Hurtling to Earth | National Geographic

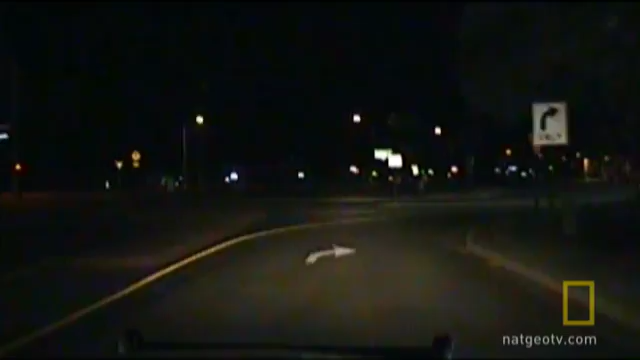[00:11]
In 2008, a police cruiser's dashboard camera captures this fireball descending over Canada.